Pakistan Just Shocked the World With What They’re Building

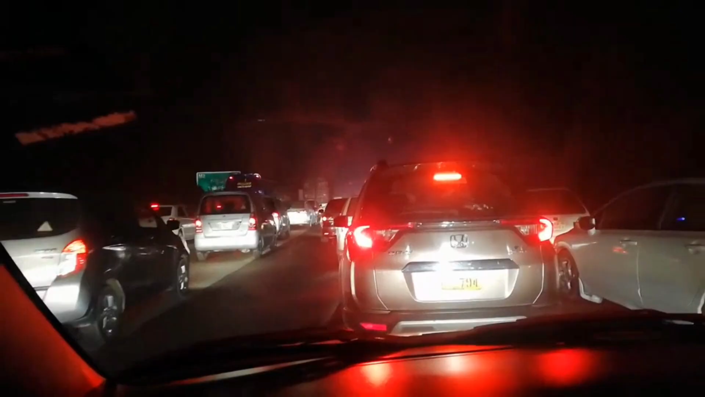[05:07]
waiting at overloaded toll booths, and crawling through city bottlenecks.